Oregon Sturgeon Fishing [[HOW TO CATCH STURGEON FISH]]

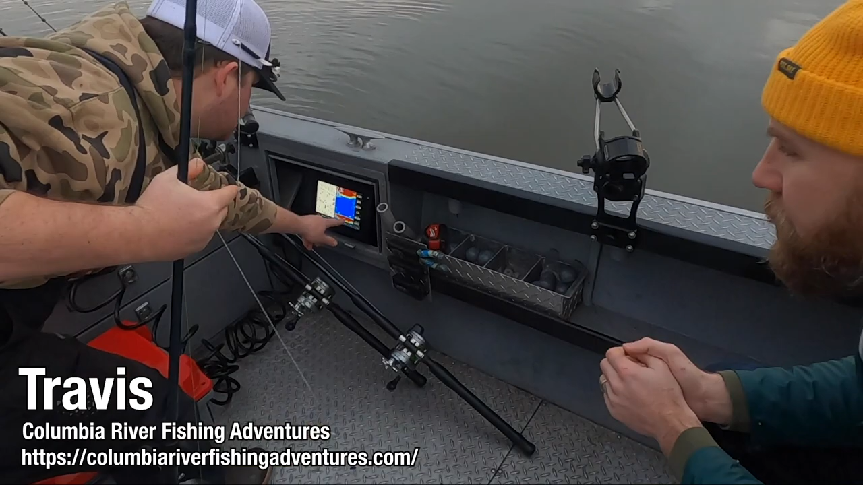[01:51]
Yeah. See that blue blop right there? Yeah. That's a sturgeon. It's from my on the bottom.